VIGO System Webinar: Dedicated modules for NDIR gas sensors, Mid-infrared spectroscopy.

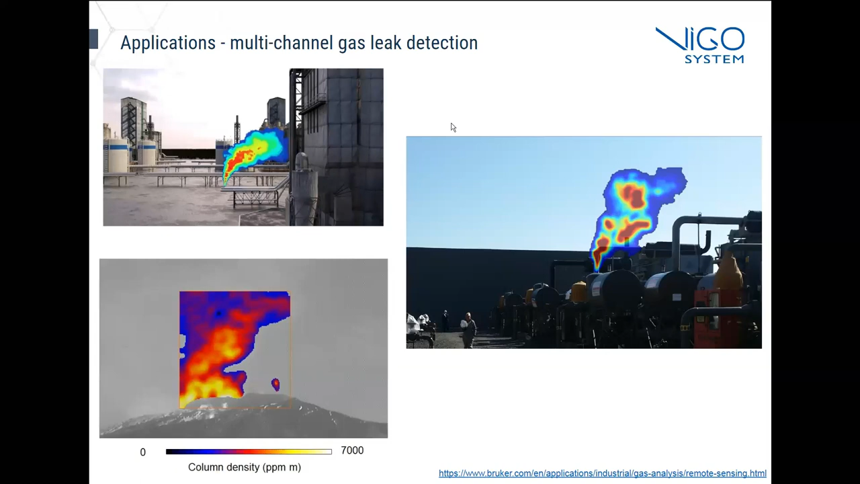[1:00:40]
we could identify the location of the gas cloud, which is, of course, much more important. It doesn't only tell us that there is a leak, but it also tells us where the leak is. Yes, so those were the potential applications and, well, current applications of those systems.